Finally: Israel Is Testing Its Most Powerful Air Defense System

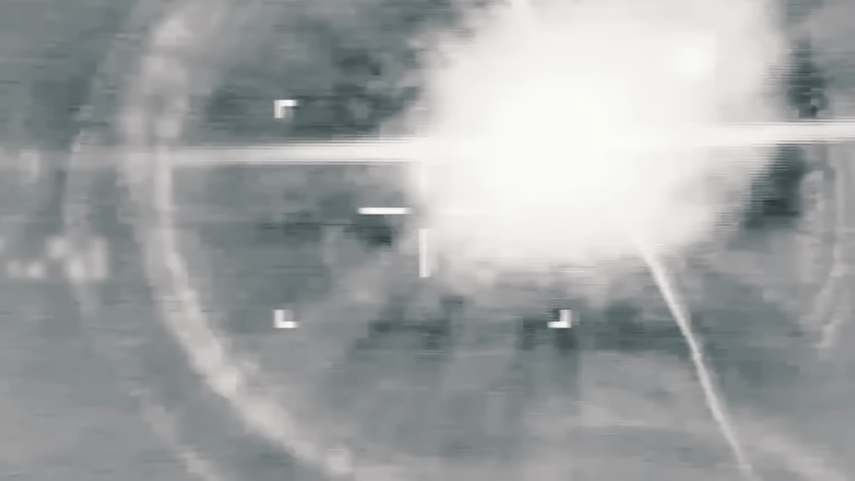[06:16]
And then, after a couple of hours,
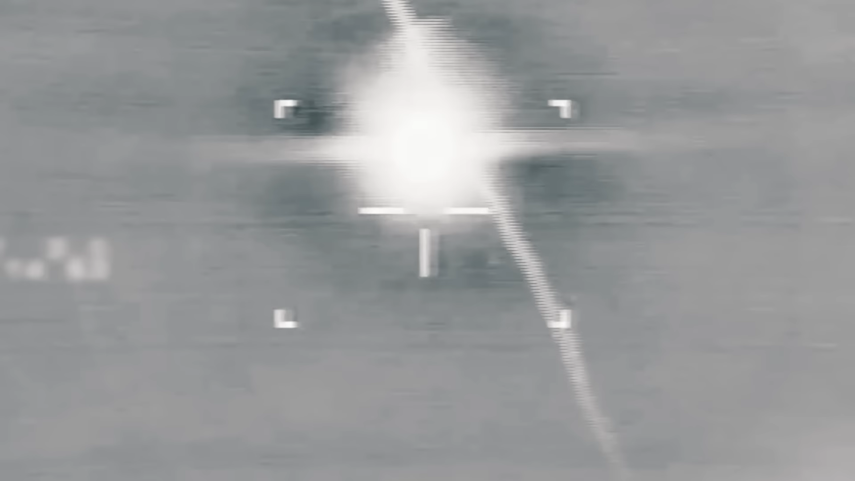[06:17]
it managed to intercept a third projectile launched through the city.